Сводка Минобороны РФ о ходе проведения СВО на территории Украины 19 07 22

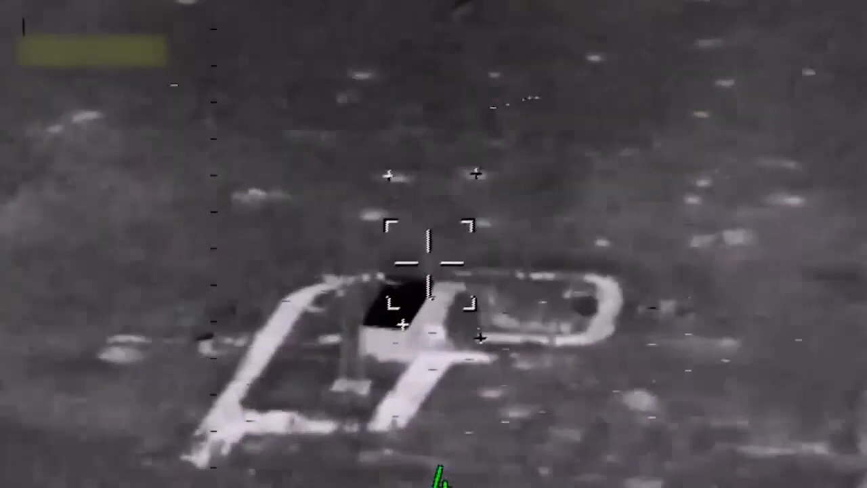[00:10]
В высокоточном оружии МВКС России в населенном пункте Камышеваха Запорожской области поражен пункт временной дислокации нацистского формирования правый сектор. Уничтожено до 200 боевиков.
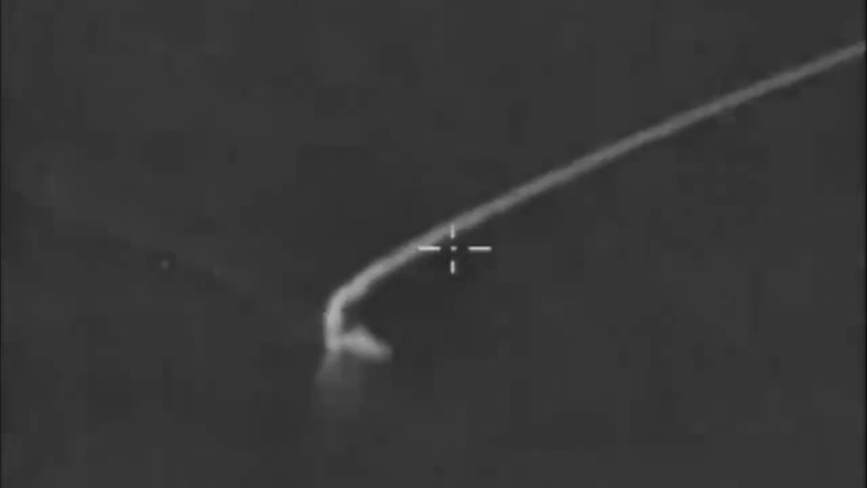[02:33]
Топольская и Харьковской области перехвачены 4 баллистические ракеты Точка-У и 5 снарядов реактивных систем залпового огня «Ураган».